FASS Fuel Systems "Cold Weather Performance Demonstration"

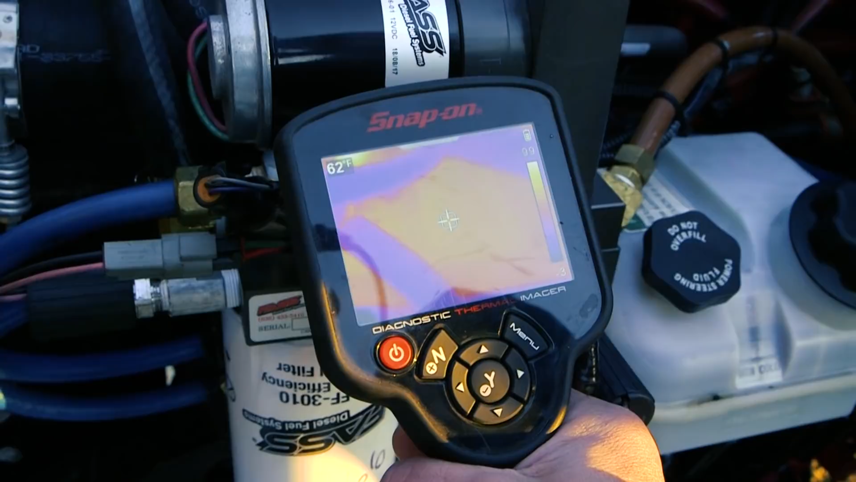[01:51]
On screen: spot 62°F
current heat going into it that's the coolant line going into it right here that's
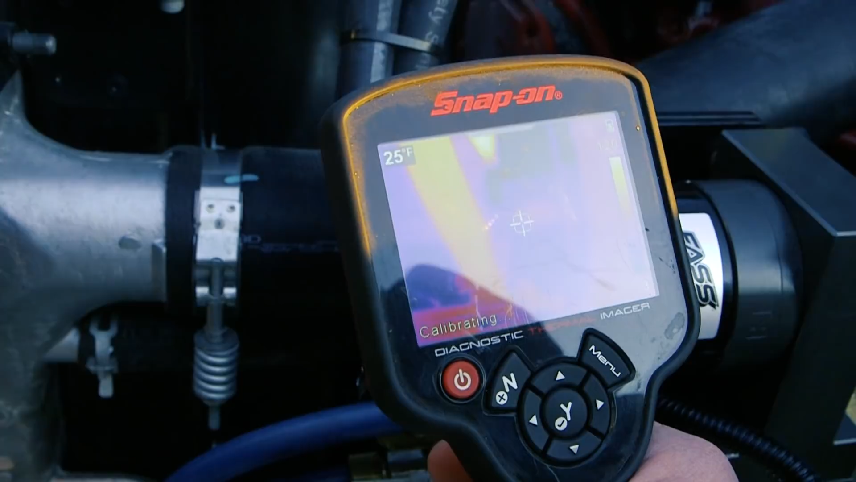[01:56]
recalibrating you can see that going down into here go
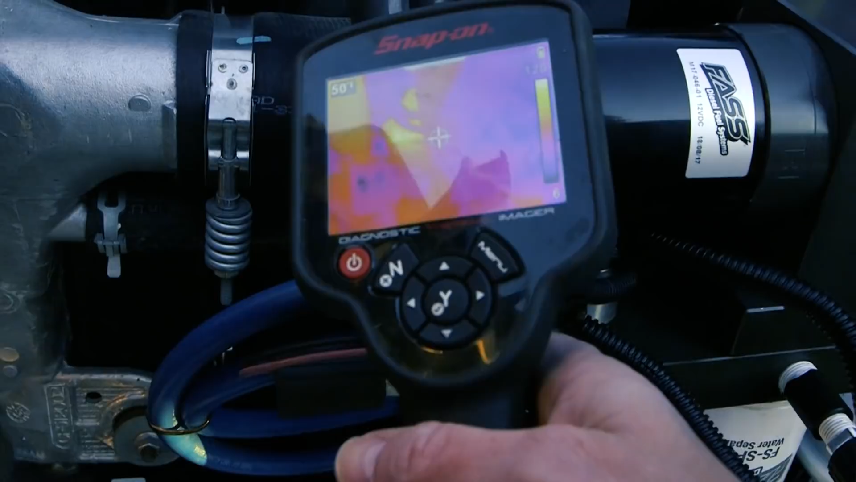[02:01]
back to the back you can see how that heat just radiates through that
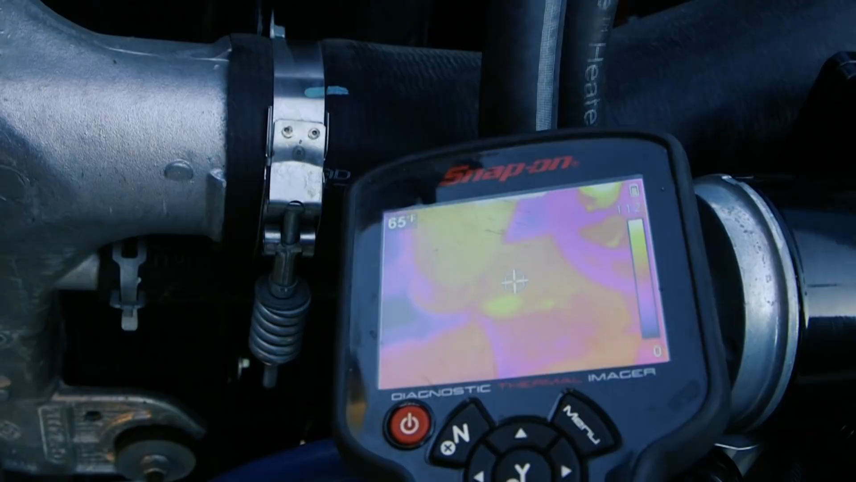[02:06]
block so with the mass flow return we're sitting there polishing fuel and heating it
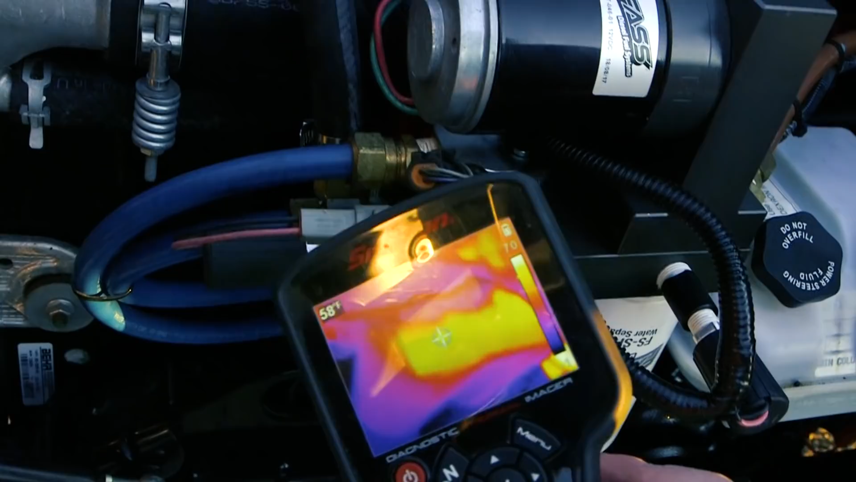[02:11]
I believe that when you probably maintain these